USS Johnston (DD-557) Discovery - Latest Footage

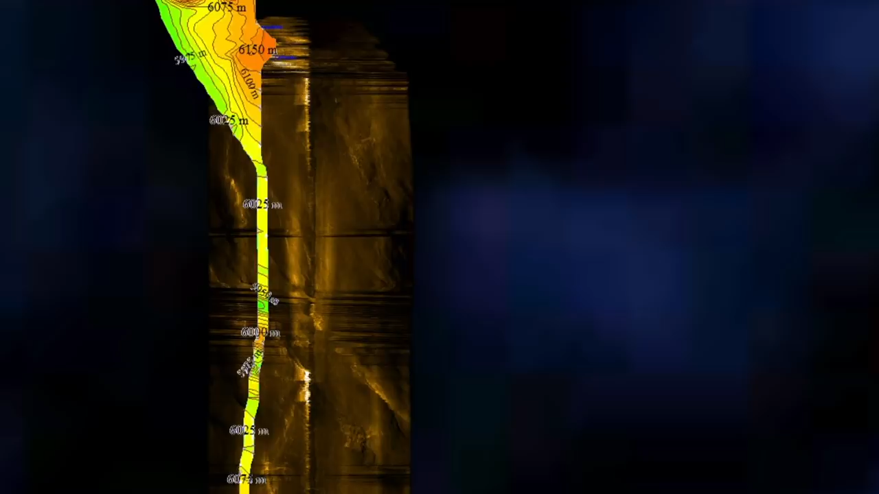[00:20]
and we had a single run of the AUV going up that trench, and it aborted halfway through the line, and actually you managed to pick out a shipwreck on the spiral up.
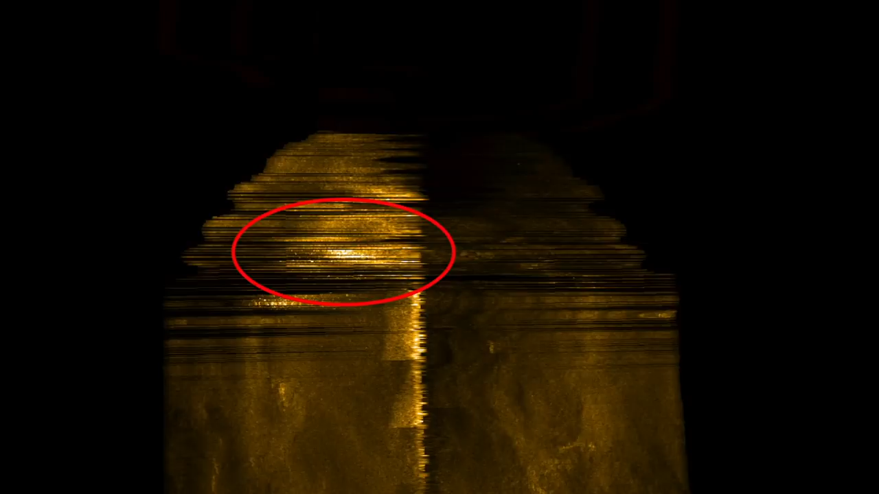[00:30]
Yeah, we ran another mission over there, and you know, we ran at 6,000 meters knowing we could see a little bit deeper, and this is what we saw.
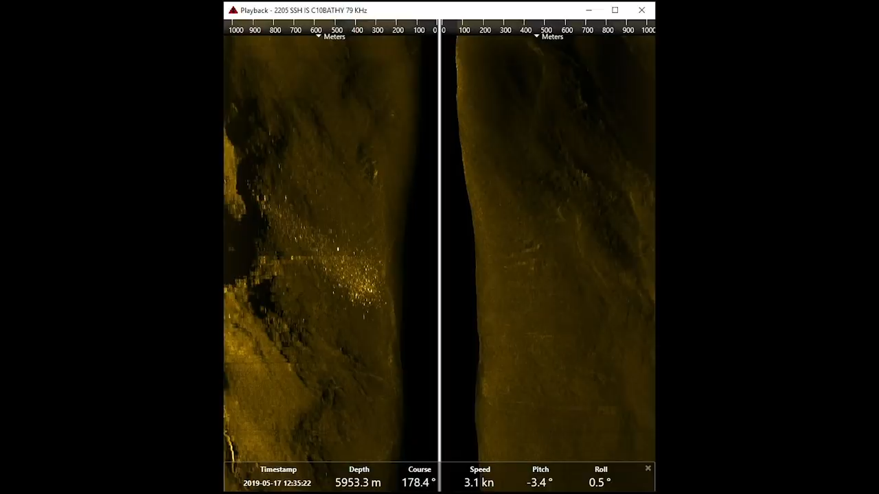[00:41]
On screen: depth 5953.3 m, speed 3.1 kn
So the location of this wreck geographically is in the southern part of the, you know, where this battle took place. And so this is one of the reasons that we believe this is the Johnston, because she sank later after Howell did.